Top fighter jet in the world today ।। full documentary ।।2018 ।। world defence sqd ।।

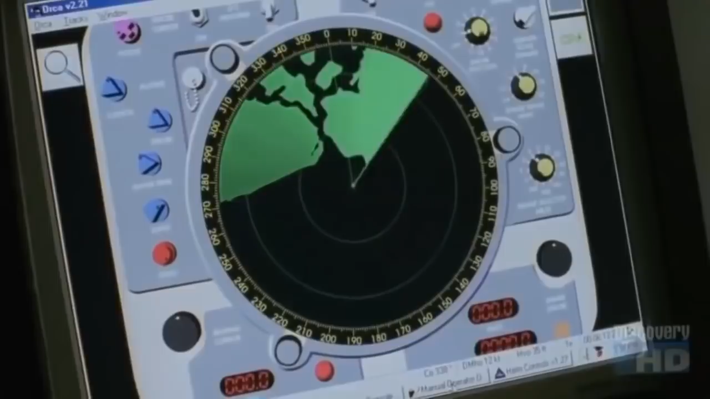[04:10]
Stealth technology was created to counter advances in radar.
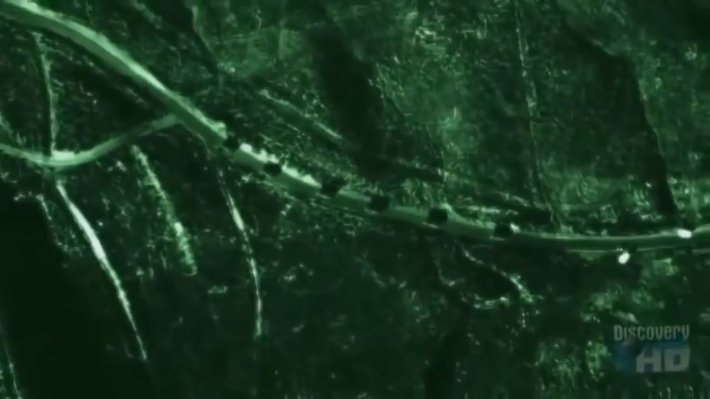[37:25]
And under adverse conditions, they use synthetic aperture radar to pierce the thickest clouds,
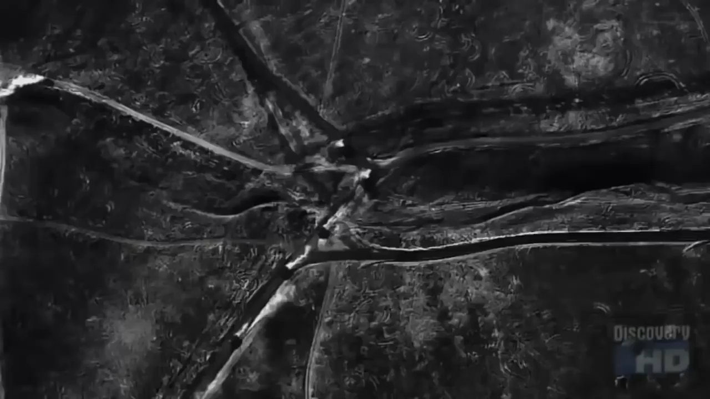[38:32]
near-real-time video surveillance over an area the size of Illinois. Predator and Global Hawk gave us an up-close view, which is something you can't get from a national asset, which would be a satellite type of thing.